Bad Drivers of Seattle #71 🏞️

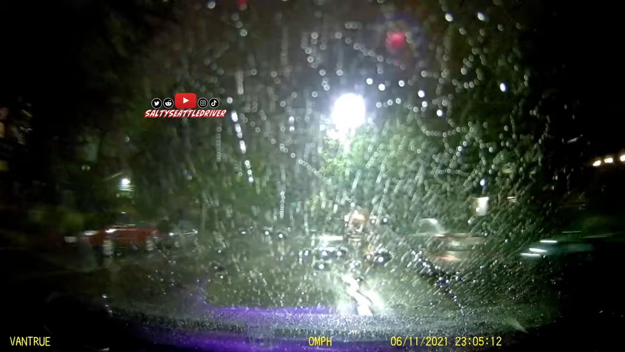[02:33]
Fucking lights on. I did not see you until you were right next to me. Fucking idiot. Nope. You're so cool.